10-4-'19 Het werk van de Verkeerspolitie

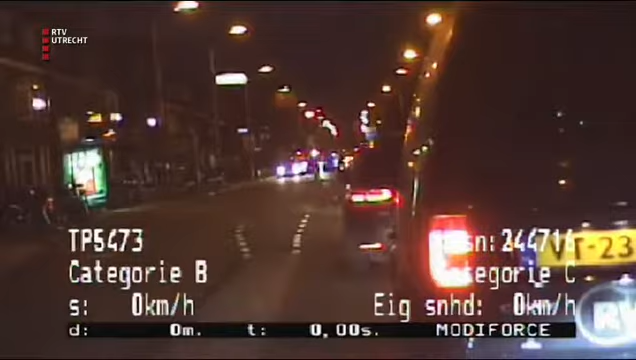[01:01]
En die staat om er naartoe te lopen. Dan krijg je het misschien weer groen. Het is groen daar. Ja het is groen. Daar gaan we zijn. Rechtsaf. Rechtsaf. Waarom?